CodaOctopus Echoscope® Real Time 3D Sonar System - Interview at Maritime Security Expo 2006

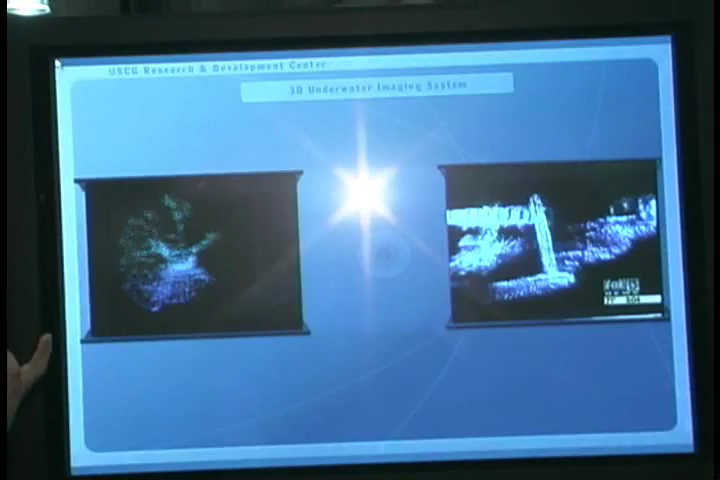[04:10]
You can see the pole that was lowered into the water and you can see them producing these 3D images of the bases of the bridges and the harbor wall. And this looks like a propeller here.